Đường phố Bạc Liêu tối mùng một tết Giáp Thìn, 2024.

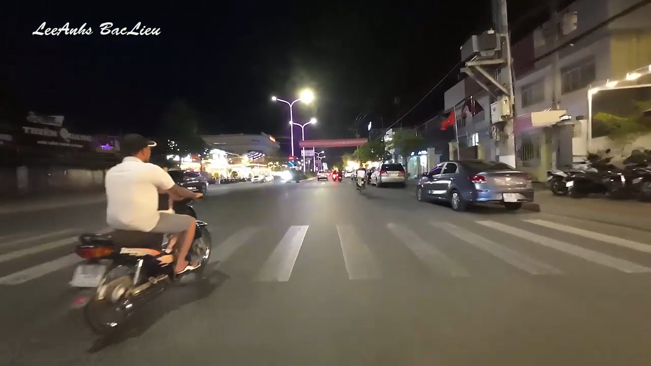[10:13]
Đây là khu vực Đài Minh nha các bạn. Cà phê, nhà hàng, khu vực này. Phía bên trái các bạn. Rồi có một chiếc xe đang quạt được. Rồi phía bên trái các bạn thấy từ Vincom la ra không.
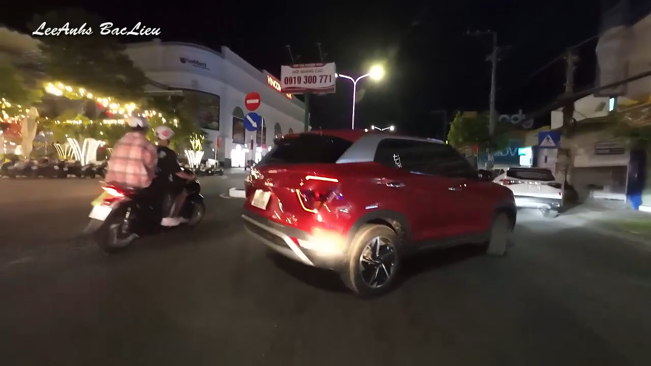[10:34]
Nguyên một khu của sưu trị Vincom la ra.
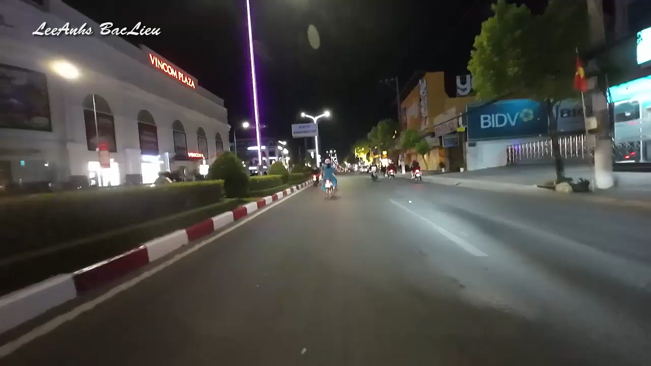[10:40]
Và cũng là khu shop house đúng không các bạn.
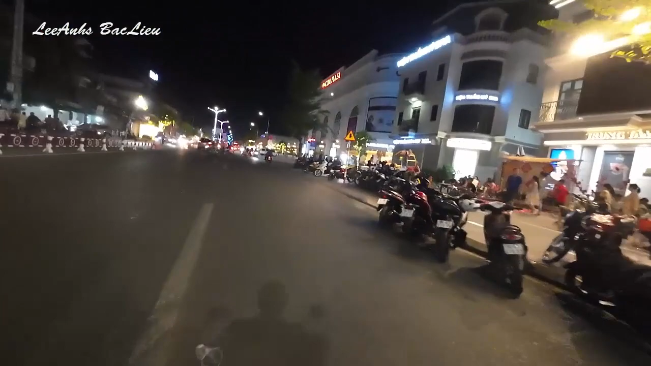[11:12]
Bạc Lêu. Ở chỗ Vincom la ra Bạc Lêu các bạn. Khu nhà ở cũng như sưu thầy nằm ở đây. Trên đường Tần Quỳnh. Rồi đường này rất là sáng và đẹp. Trên đường Tần Quỳnh. Trên đường Tần Quỳnh rất là đẹp nha các bạn.
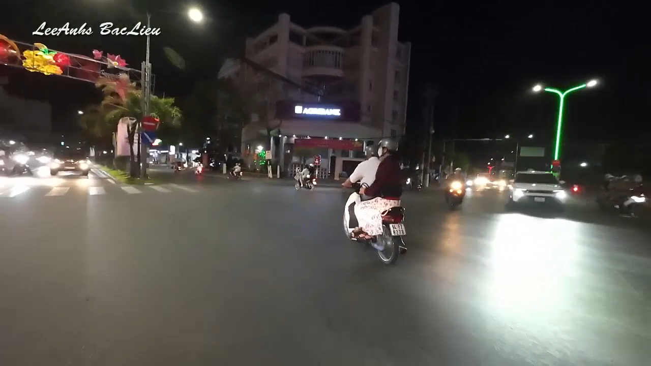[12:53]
và phía này là mình phải qua bên phía đường Trần Phú
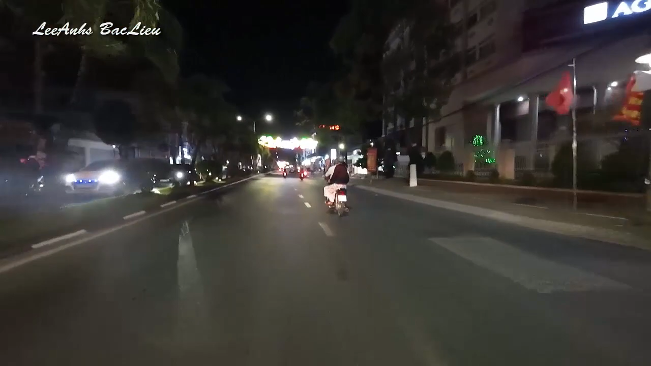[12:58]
bên phải là cái sang đó các bạn